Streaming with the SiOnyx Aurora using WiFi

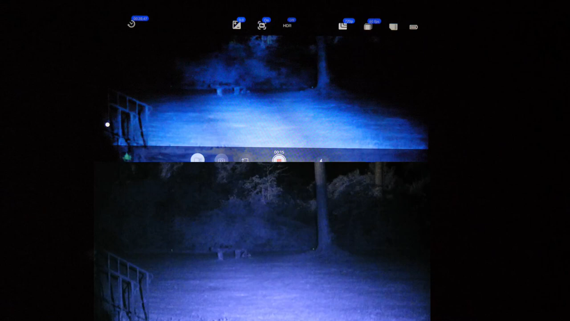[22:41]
And, uh, I just cycled through, they have three levels of brightness.
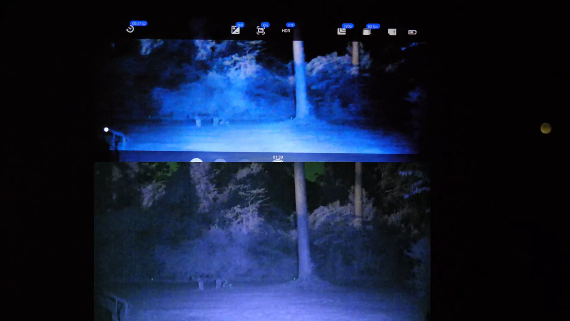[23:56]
Uh, so anyway, 850 illuminator, uh, 60 frames a second even. Okay.
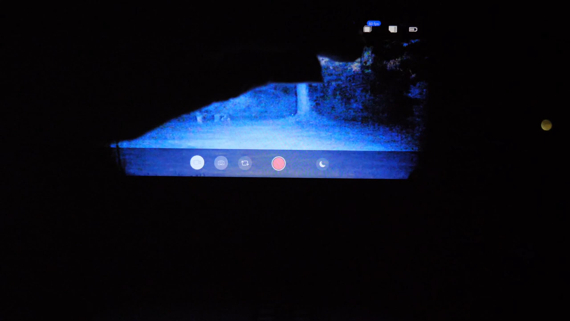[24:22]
Okay. If I can touch this thing right, I might actually, uh, there we go. Okay. 24 frames a second.
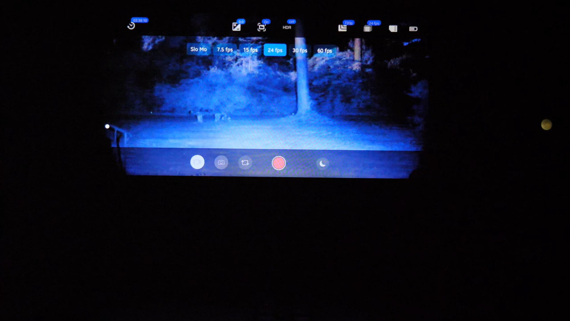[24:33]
And really there was, there was virtually no noise in this image. So let's go ahead and start recording again.
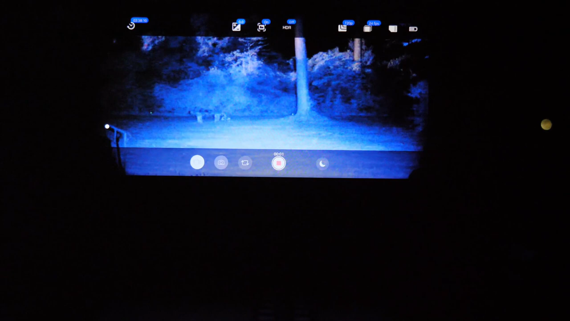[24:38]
We'll do a pan around at 24 frames a second.
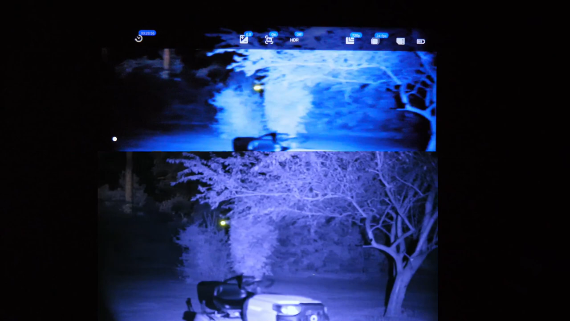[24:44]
850 illuminator on low. And some of that glitchiness is me panning. Again, holy smokes, right?
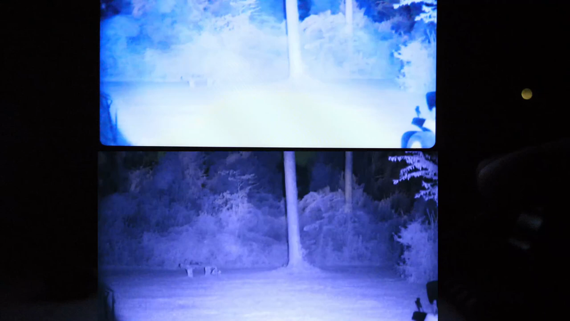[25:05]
Now, just for, uh, giggles, let's go ahead and bump it up to medium. And we'll get this to where we're looking at the trees in the distance.
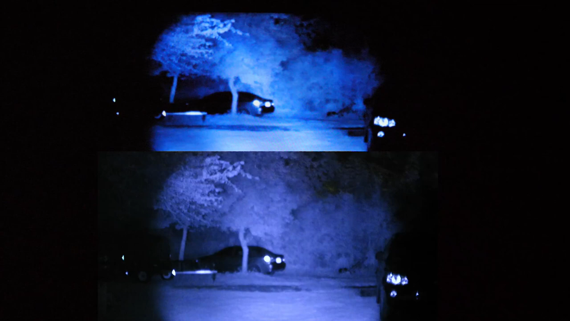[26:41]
uh, it's not nearly as visible to the naked eye. And that's a 940 again on low.
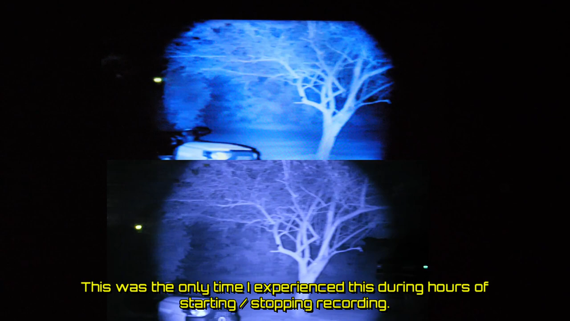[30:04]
So, there you have it, uh, Psionics Aurora Wi-Fi streaming and its usability using,